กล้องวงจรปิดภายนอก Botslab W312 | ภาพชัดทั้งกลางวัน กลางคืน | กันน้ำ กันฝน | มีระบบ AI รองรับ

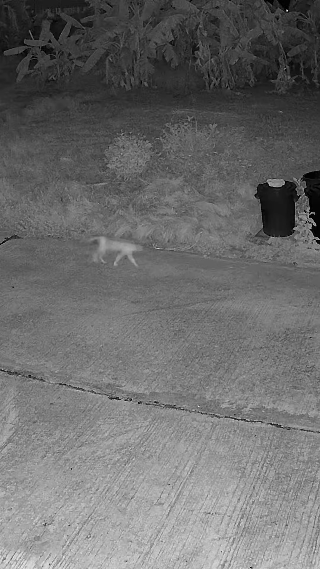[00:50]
ateทำให้มองเห็นในที่มื้นมืดได้หรือว่าจะตั้งให้กล้องเปิดแฟตเมื่อตัวเจอการเคลื่อนไหวกล้องก
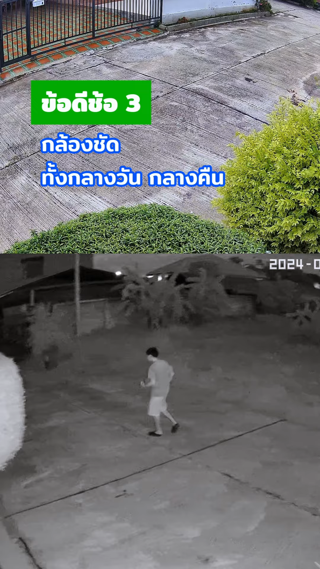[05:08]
้อดีข้อ 3 กล้องชัดทั้งกลางวันและกลางคืนข้อดีข้อ 4 กล้องหมุนได้ มองเห็นได้รอบทิตและพูดคุยผ่านกล้องได้